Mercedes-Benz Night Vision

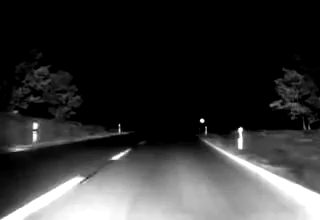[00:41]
but without dazzling oncoming traffic. Road contours and obstacles in the road can be recognized much sooner than with normal low-beam headlamps.
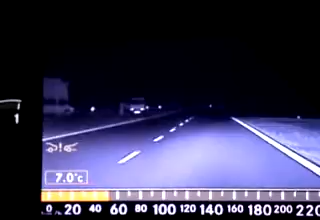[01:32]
The 8-inch display is directly in the driver's line of sight and can be used just as easily as the speedometer and other cockpit instruments. Regular glances at the infrared display image give the driver a quick, long-range view of the road situation.
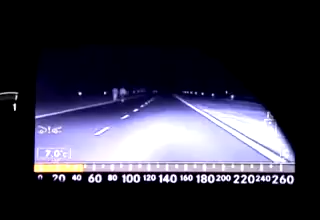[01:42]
Night view assist by Mercedes-Benz is yet another milestone in car safety technology and